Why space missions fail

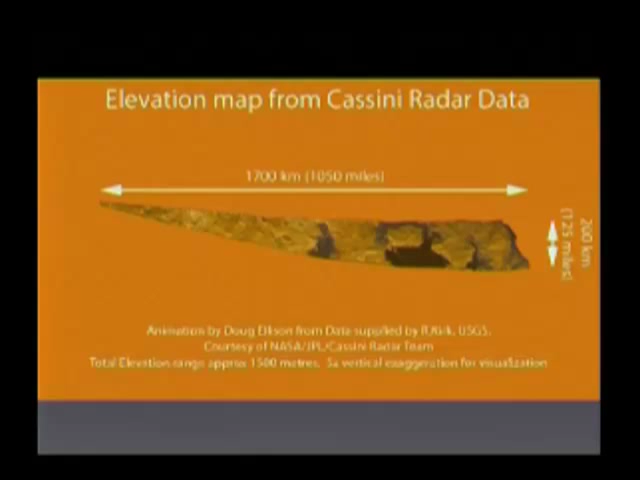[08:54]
We can't really see the surface, but using radar, you can bounce a signal off the ground and get a sense of what the ground is like, what the terrain is like.